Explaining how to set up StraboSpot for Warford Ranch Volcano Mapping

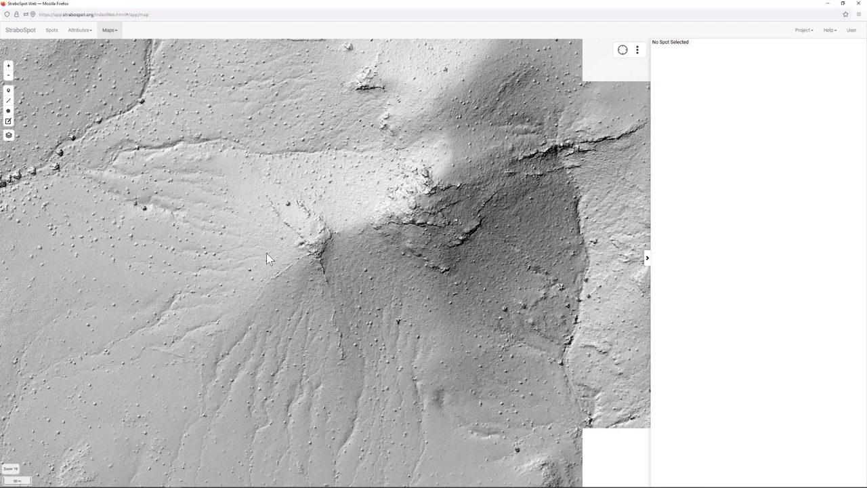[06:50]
It kind of shows the volcano morphology
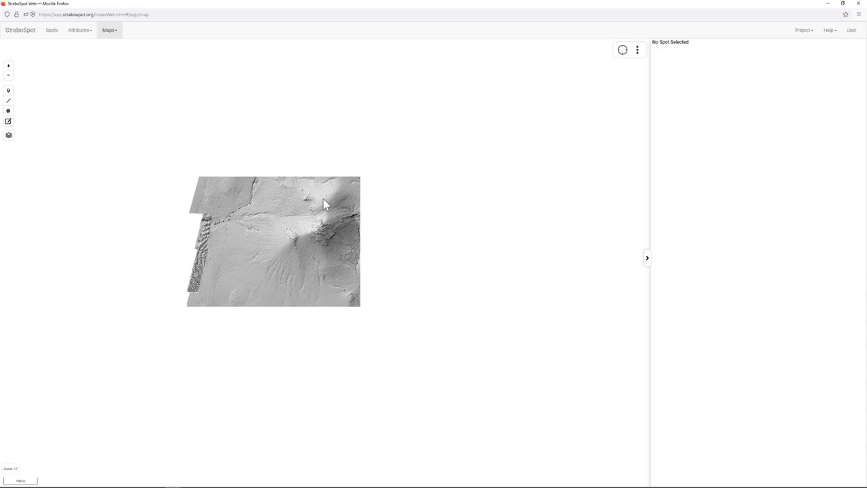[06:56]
in a way that may help us for mapping. It's sometimes easier to put some line work on the hill shade because it's sort of just a gray scale, a little bit less distracting than all the complex colors of the ortho photo.
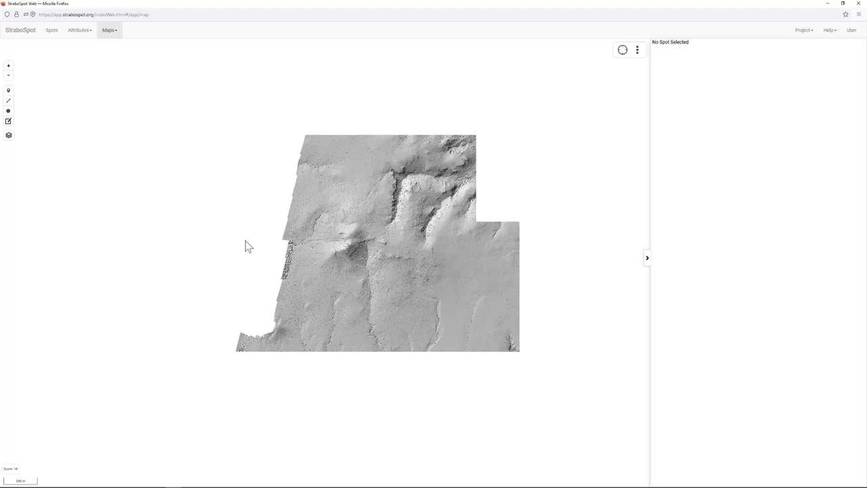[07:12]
But that's up to you and you want to basically toggle between each of the base layers as you work.
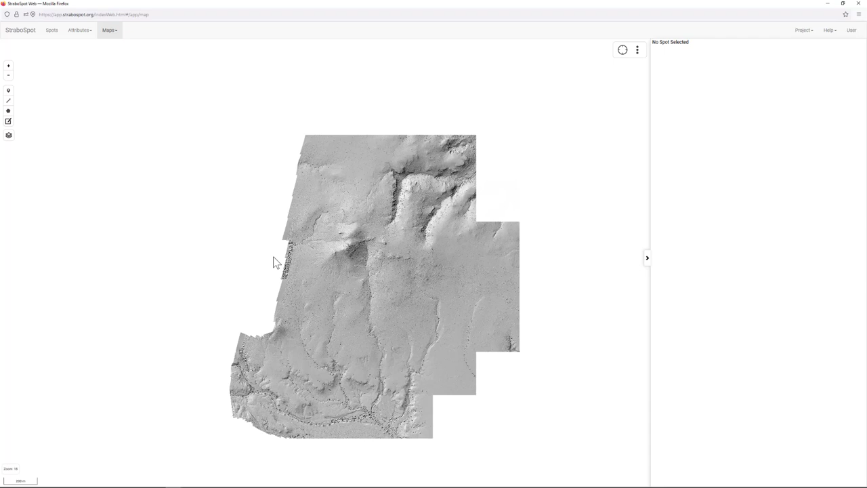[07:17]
All right, now let's go ahead and do our mapping.
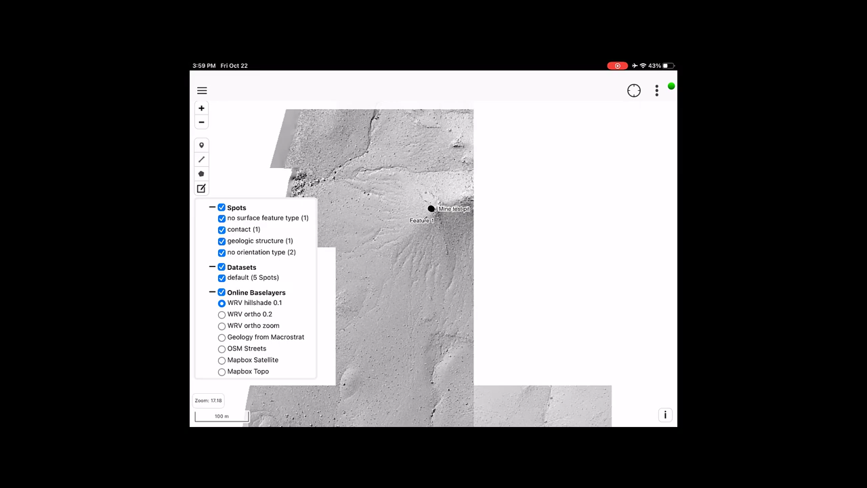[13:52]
online and the mapping on the tablet. So you see the data.
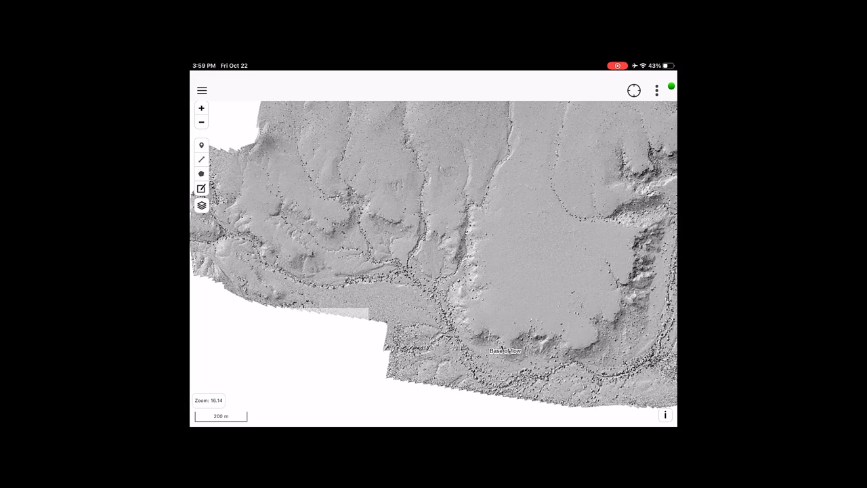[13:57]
It's all there. As we had done, you can edit and add more points if you like.